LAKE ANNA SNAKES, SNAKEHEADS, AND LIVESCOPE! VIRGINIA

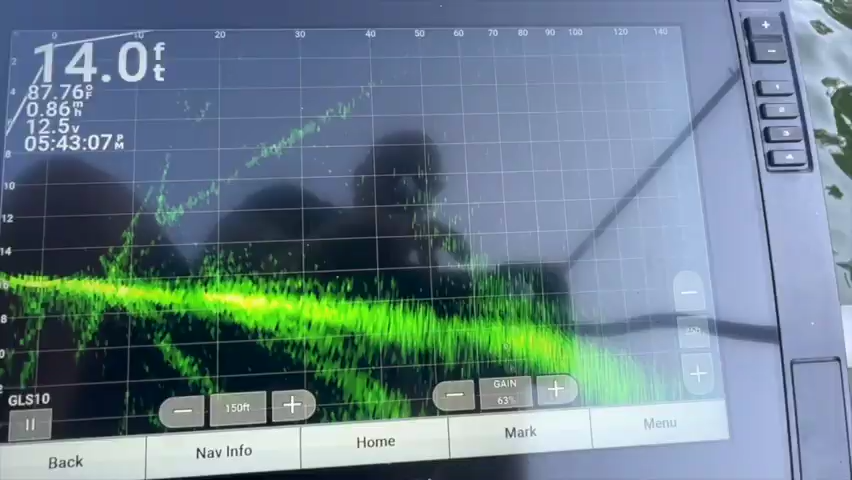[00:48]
On screen: depth 14.0 ft, water 87.76°F
All right. There's a brush paw. Just throw the big worm in there and see if you can get anything. You can see it's about 90 feet to the back of it.
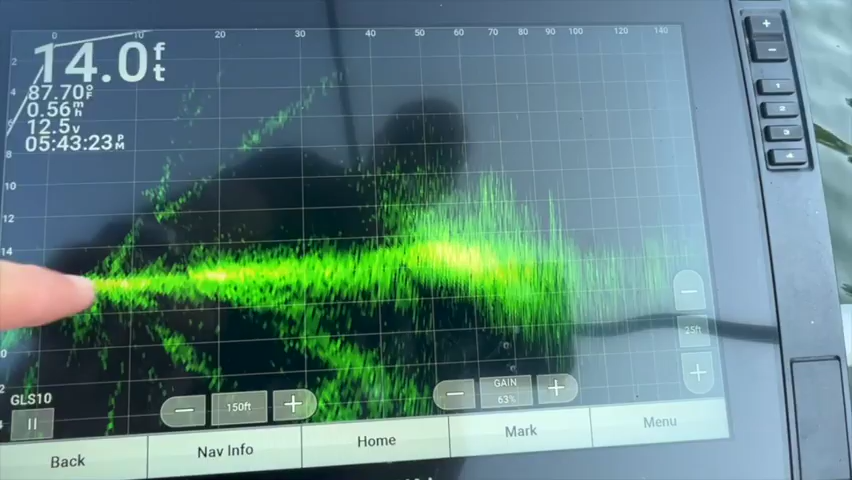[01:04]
On screen: depth 14.0 ft
It's about 16 feet deep. Okay. There's another brush paw about 90 feet to the back of it.
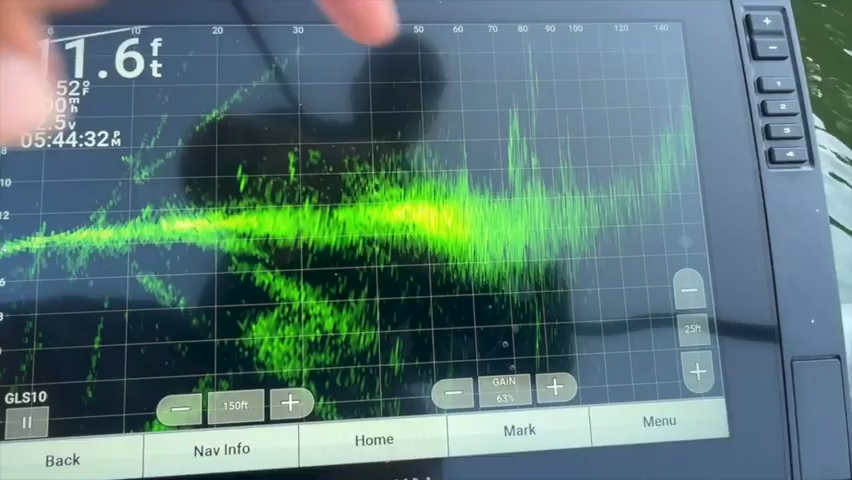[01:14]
You see there's a fish sitting right there. Let's see if we can...